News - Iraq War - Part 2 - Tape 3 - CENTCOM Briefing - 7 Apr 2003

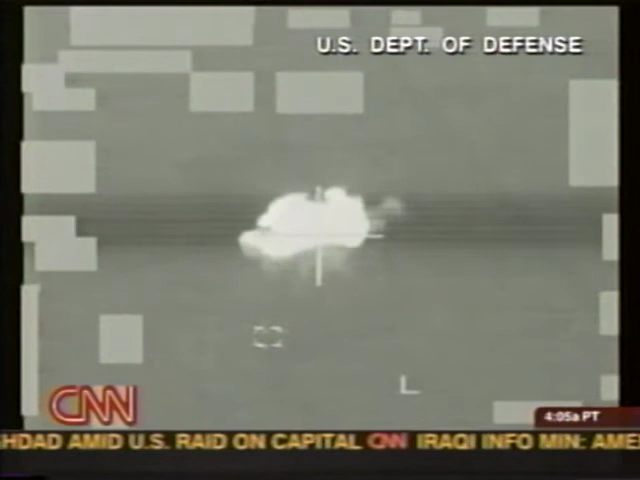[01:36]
The next video is also against a surface-to-surface missile,
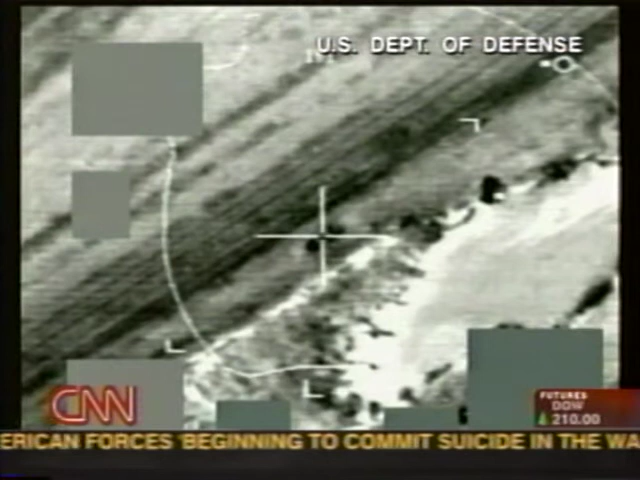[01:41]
this one located northwest of Baghdad, and the attack also occurred on the 5th of April.